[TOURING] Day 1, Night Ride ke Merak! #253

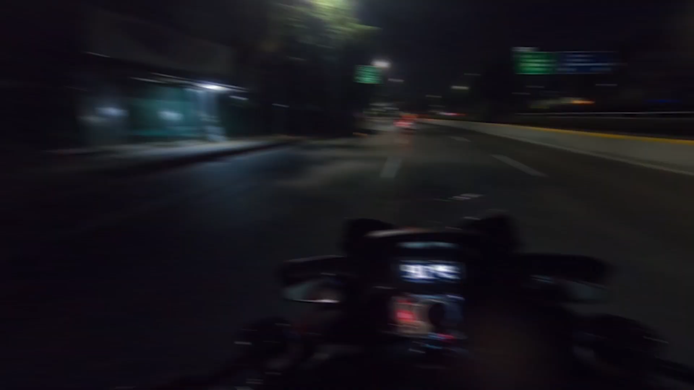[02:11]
Gila sepi banget jam kayak Jakarta jam segini ya. Tapi Sudirmannya ada aja yang lewat ya tetap. Oh Sudirman tetap rame ya? Rame. Sudirman tuh mulai sepi tuh jam 3.
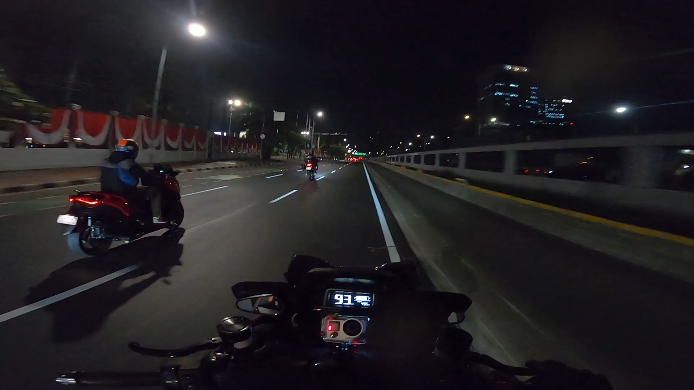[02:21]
Oh bro asik bener bro. Ini udah DPR ya? Iya udah DPR, udah tur. Masuk. Flyover udah lurus terus. Jalanannya udah sempit udah Shell pertama. Iya. Yang sebelah kiri kan habis lampu merah. Iya, yang waktu itu kita ketemu Fadel tadi. Iya. Udah mulai sampai lempeng ya pokoknya. Tikum kedua nih guys. Ini udah. Ini udah kelihatan. Oke, sampai. Isi bensin dulu.
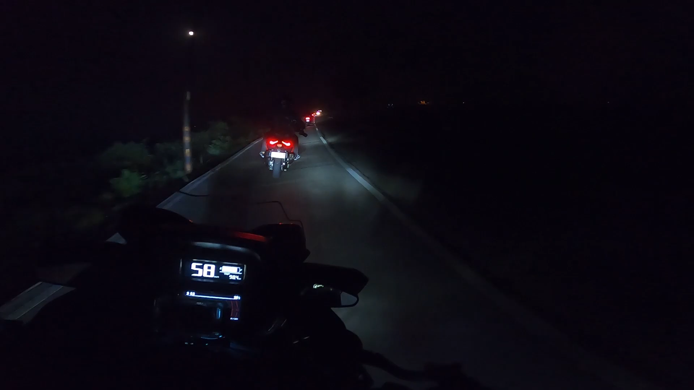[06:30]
Wah, oh, ini kemarin di sini yang ini, yang nyemtruk di sini ikannya. Kenan tuh? Masih ki, ini dari Harjapajar mas, masih ki, dari Harjapajar. Paham kok gua. Wah, jembatan. Jembatan. Lewatkan, bisa lewatkan. Aman. Oh, ya? kanan masuk. Selamat datang Purwokerto. Lagi kau. Gas. Gila.
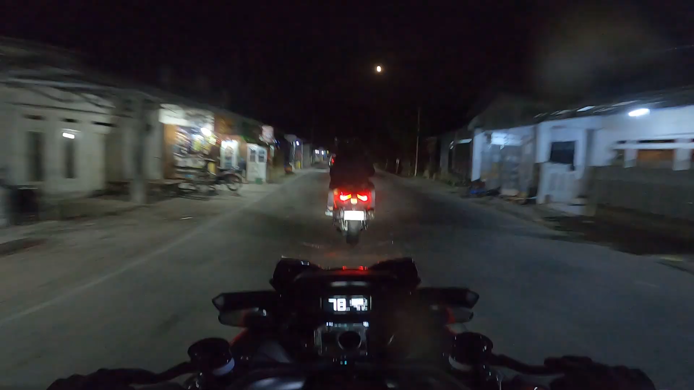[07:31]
Wira, awal Hendra bisa nempel Hendra. Bisa sesepi ini ya jam segini apa enggak? Apa? Bisa sesepi ini coy. Iyalah. Apa menjalannya sepi Vi ini di sini Vi? Emang sepi kan? Lihat apa gila enggak ada lampu sama sekali coy. Kanan ada sih baru lampu.
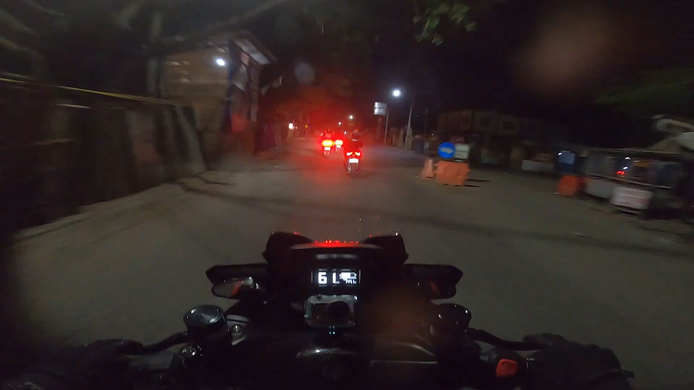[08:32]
Karatan. Aduh, panjang. Oh, jalur Kemerang lewat sini doang ya? Enggak, ada yang jalur utama kan ada. Yang jalur utama ada kan, Vi? Ada yang ya, banyak kontainer. Oh. Banyak truk yang tadi jalanan itu yang kasar-kasar tuh. Iya. Oh, berarti kita lewat pinggiran-pinggiran gitu ya? Lewat pinggirannya. Ini kita nerabas desa. Ini kita lewat Surabaya, Pak Isil.